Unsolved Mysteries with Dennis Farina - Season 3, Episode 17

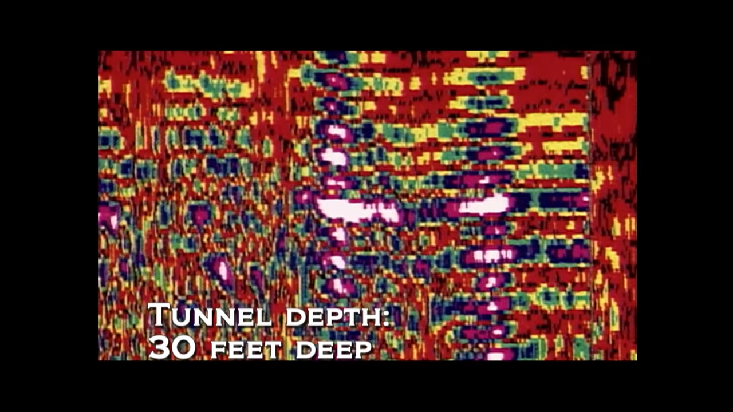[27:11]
These marks suggest it's a 30 foot deep vertical tunnel.